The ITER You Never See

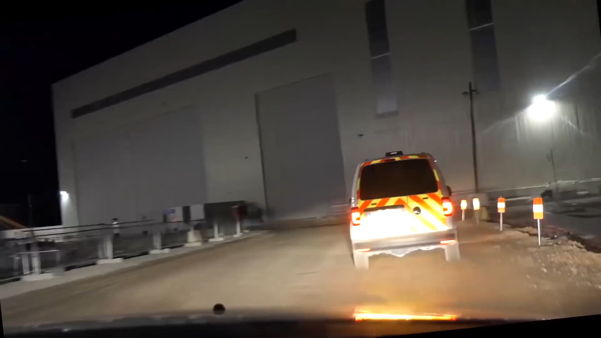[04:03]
The roads and buildings look different under the headlamps of the security vehicles.